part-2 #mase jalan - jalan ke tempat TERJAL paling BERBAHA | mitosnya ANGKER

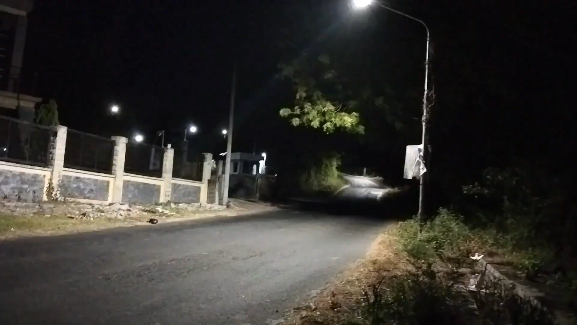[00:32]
Jalanan yang sangat menungki, guys. Sangat berbahaya, ya, guys. Ya. Hai, guys.
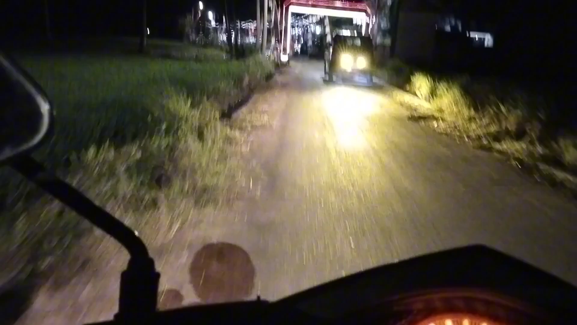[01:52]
Berbentuk warna-warni, guys, dihiasi dengan pernak-pernik warna-warni. Excellent, bagus ya, guys, ya.
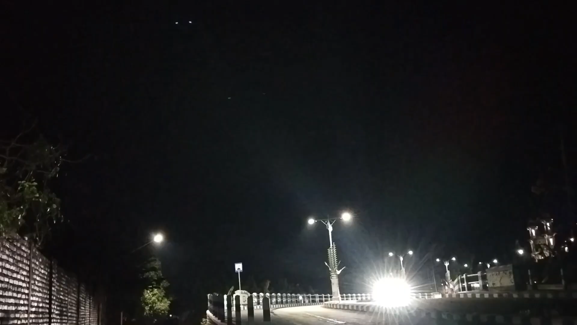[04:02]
Di sana. Bang, enggak sih. Cuma di sini jalannya diperbaiki.